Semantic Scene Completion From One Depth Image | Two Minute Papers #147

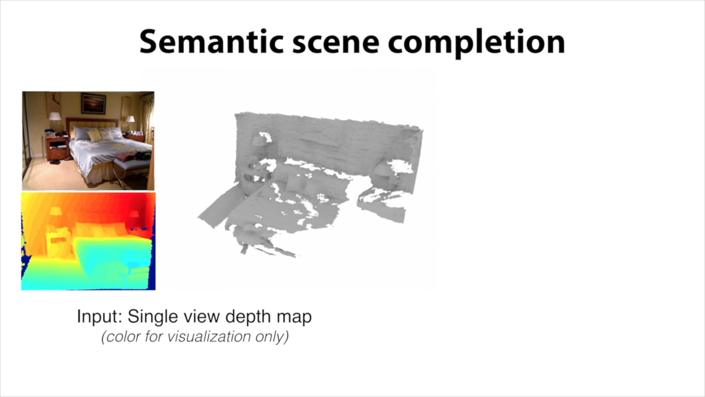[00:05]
This piece of work is an amazing application of deep neural networks that performs semantic scene completion from only one depth image.
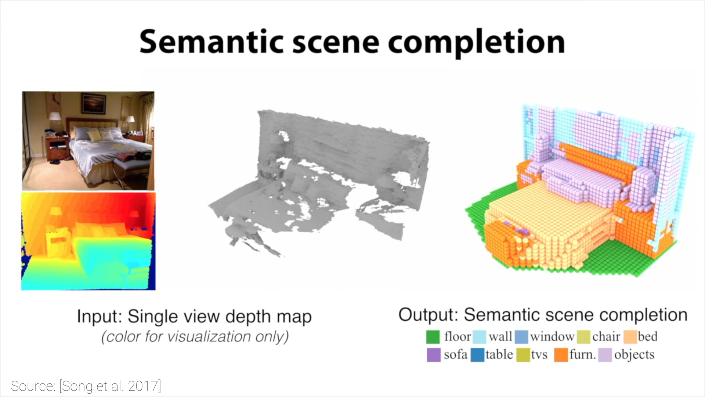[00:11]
This depth image is the colorful image that you see here,
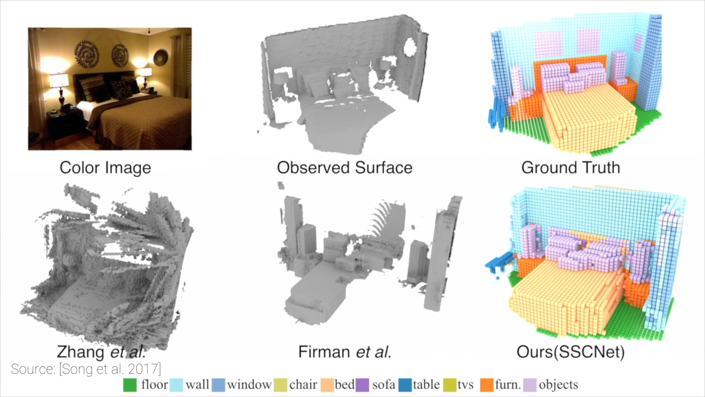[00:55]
But this is not all, because the semantic part means that the algorithm actually understands what we are looking at,
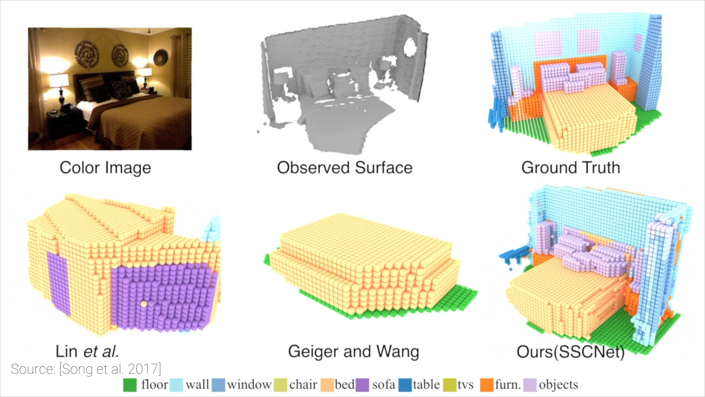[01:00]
and thus, is able to classify different parts of the scene.
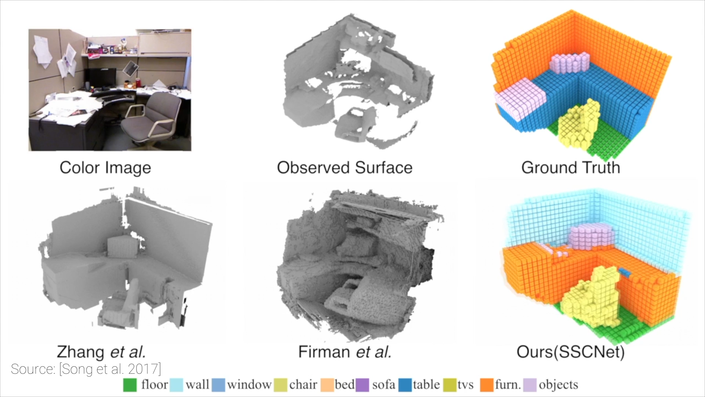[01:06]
These classes include walls, windows, floors, sofas, and other furniture.
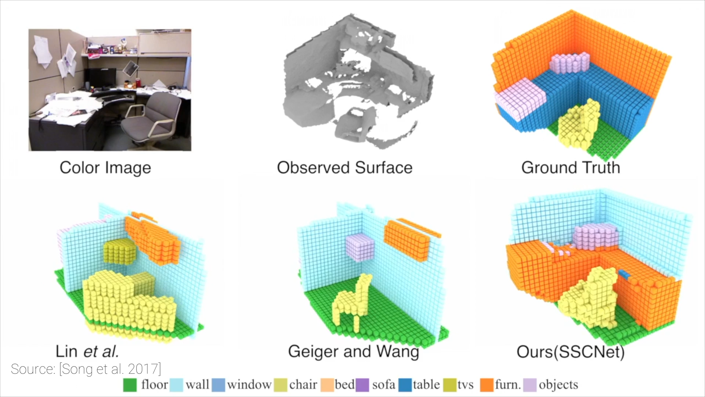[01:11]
Previous works were able to do scene completion and geometry classification, but the coolest part of this algorithm is that it not only does these steps way better, but it does them both at the very same time.
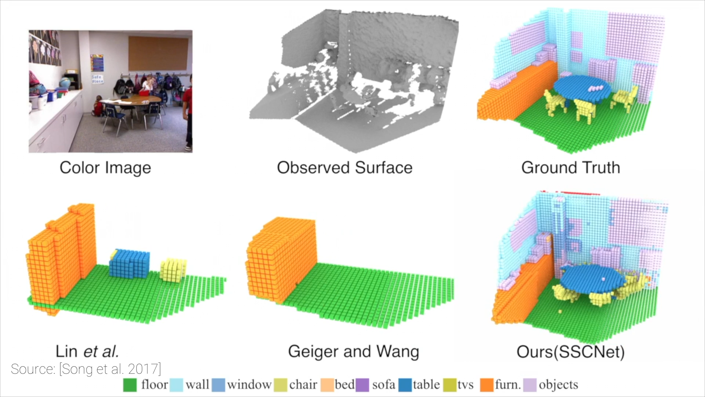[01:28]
The 3D part is required for this learning algorithm to be able to operate on this kind of volumetric data.
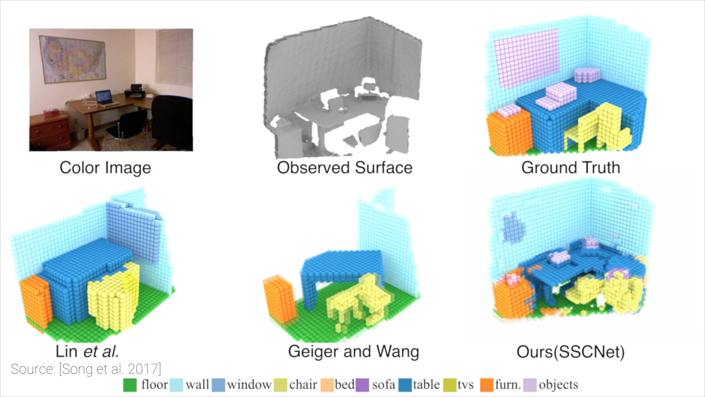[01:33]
As you can see, the results are excellent, and are remarkably close to the ground truth data.
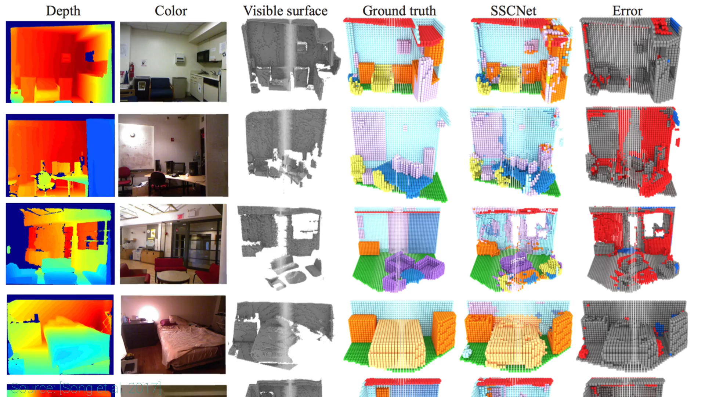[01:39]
If you remember, not so long ago I flipped out when I've seen the first neural network-based techniques that understood 3D geometry from 2D images.